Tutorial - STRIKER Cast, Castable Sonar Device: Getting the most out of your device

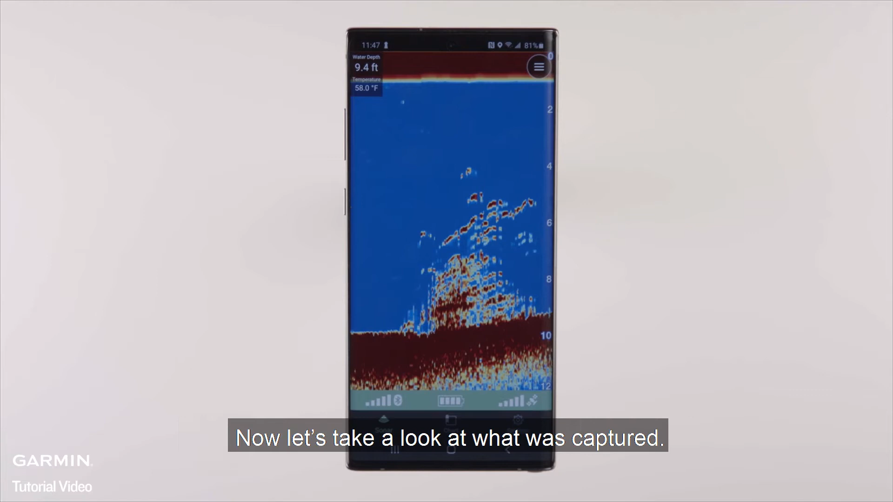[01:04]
On screen: depth 9.4 ft, water 58.0°F
Now let's take a look at what was captured. The top red here is the water's surface.
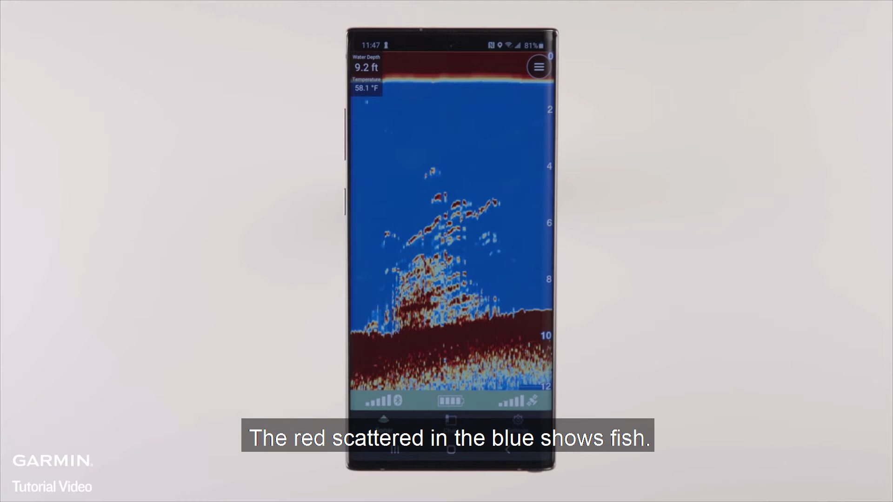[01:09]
On screen: depth 9.2 ft, water 58.1°F
The red scattered in the blue shows fish. And the red at the bottom of the phone shows the bottom of the lake.
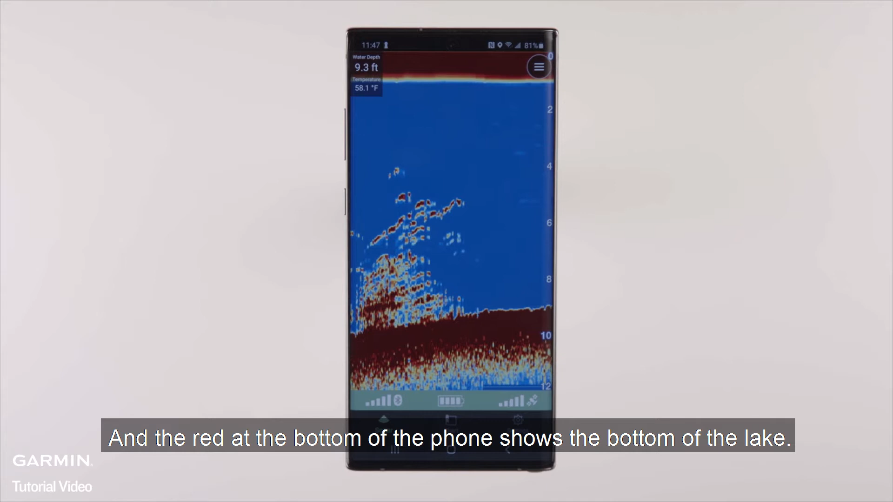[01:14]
On screen: depth 9.3 ft, water 58.1°F
Anything that comes up out of that is bottom structure, such as brush.
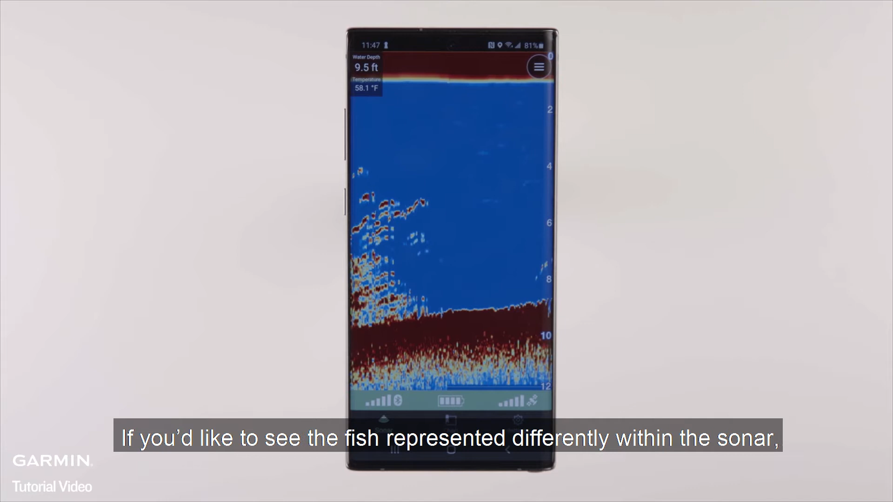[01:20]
On screen: depth 9.5 ft
If you'd like to see the fish represented differently within the sonar, you can activate the fish icons.
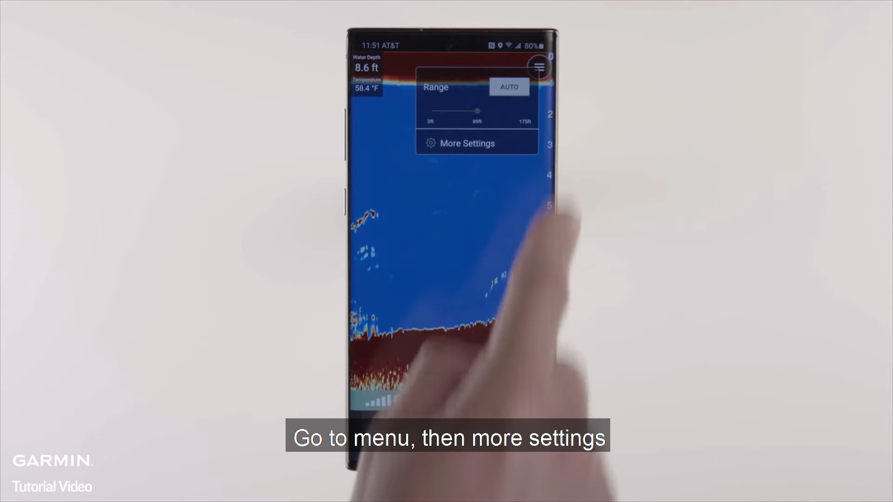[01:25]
On screen: depth 8.6 ft, water 58.4°F
Go to Menu, then More Settings, and then choose the Display option you want.
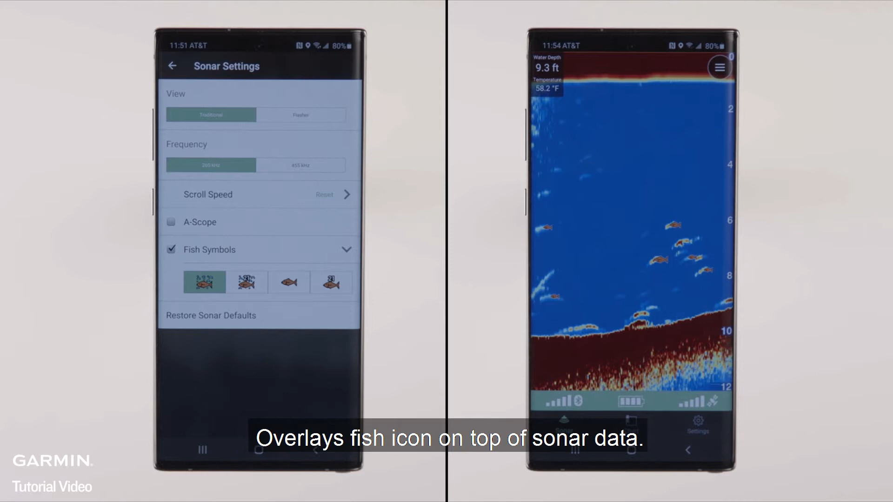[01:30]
On screen: depth 9.3 ft, water 58.2°F
Overlays fish icon on top of sonar data. Overlays fish icon on top of sonar data with depth. Replaces sonar data with fish icon. Replaces sonar data with fish icon with depth.
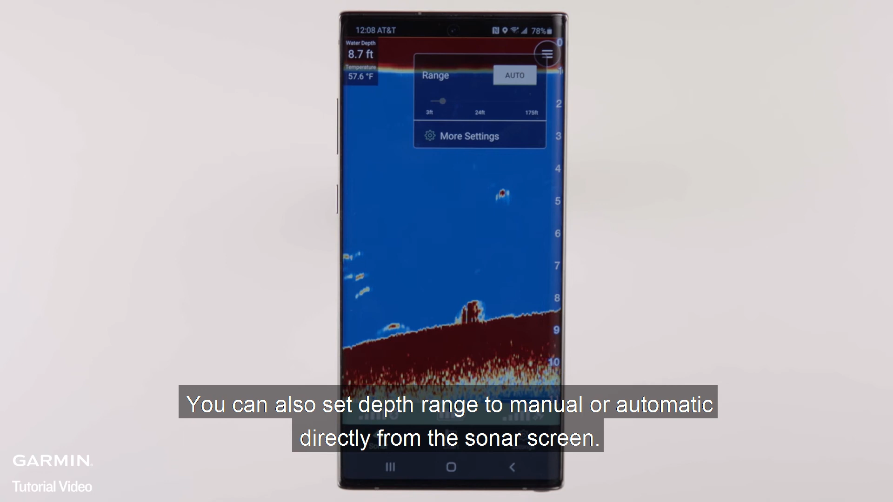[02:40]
On screen: depth 8.7 ft, water 57.6°F
If sonar isn't finding the bottom, or it's not rescaling when the depth changes dramatically,
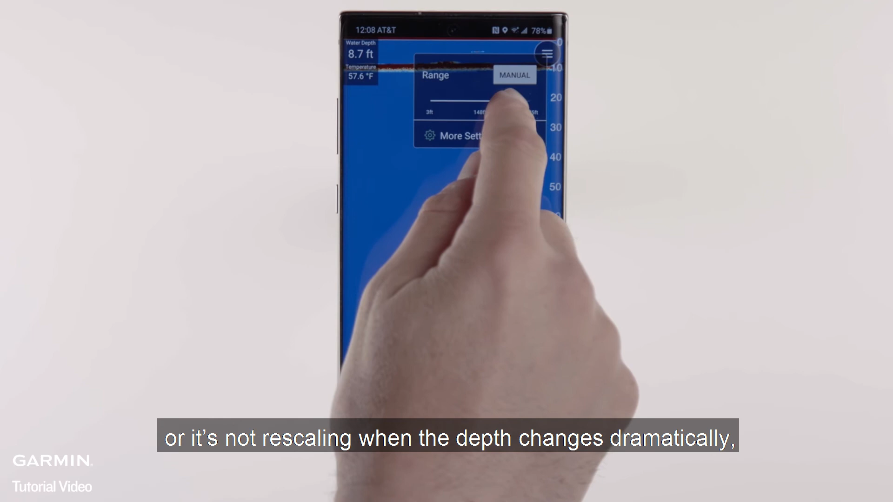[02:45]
On screen: depth 8.7 ft, water 57.6°F
you'll want to switch to manual to adjust these settings yourself. Use the menu in the top right corner to do so.
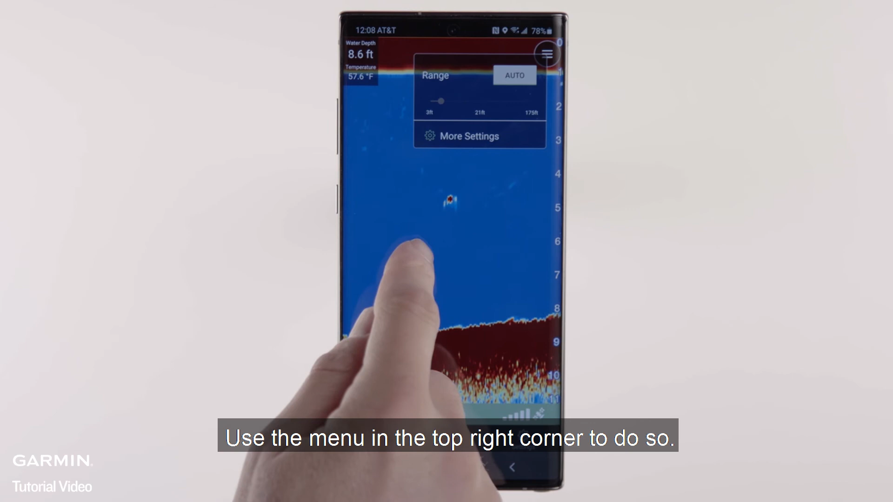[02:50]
On screen: depth 8.6 ft, water 57.6°F
Most people choose to run auto.